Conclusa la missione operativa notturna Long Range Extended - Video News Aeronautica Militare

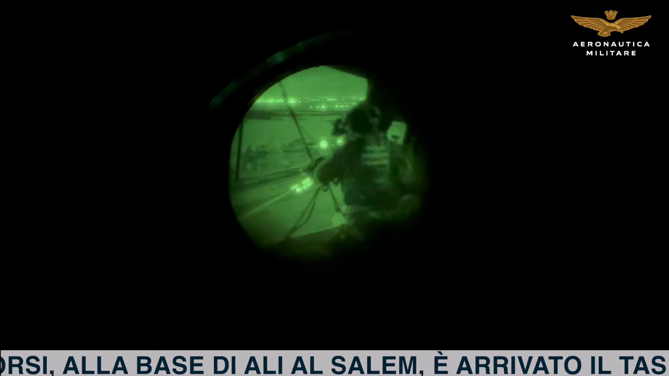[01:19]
bordo e visori notturni a bordo di uno dei due elicotteri anche il comandante del nonno